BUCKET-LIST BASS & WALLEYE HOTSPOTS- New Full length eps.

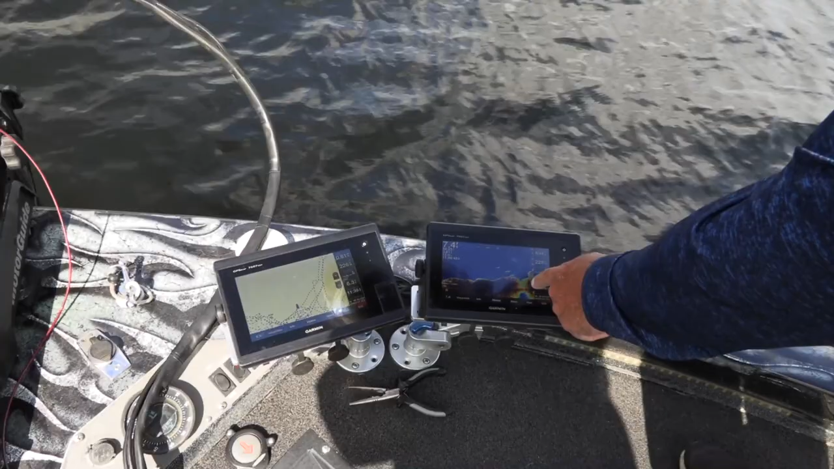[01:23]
Weed. 6.7. It's all weed there. Different things. And here's my track. So I go out wider, see where I've been.
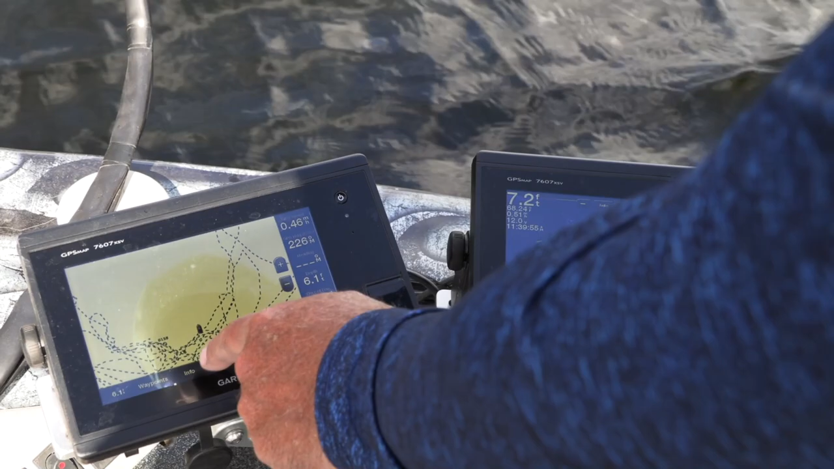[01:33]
I make way points. That's 120 feet, 120 meters out. And when I'm real tight, I bring it in and see where I've been. So a combination of traditional sonar with a chart are helping me catch these smallmouth on Island Lake Camp.